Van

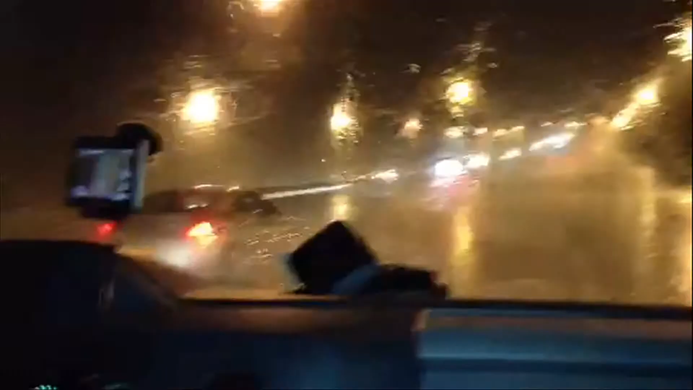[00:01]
We are heading up 64 west towards the peninsula where Van and I have officially classified this as a rain event. We are now at 730. The sun's been down now for about an hour and a half, so it's obviously dark. Road's pretty slick, traffic moving fine, though. About two and a half hours again until an all-new blue bloods, and then after that, News Channel 3 at 11. But just going up to the peninsula, low visibility as a result of heavy rain that's been getting a little bit worse over the last five minutes or so.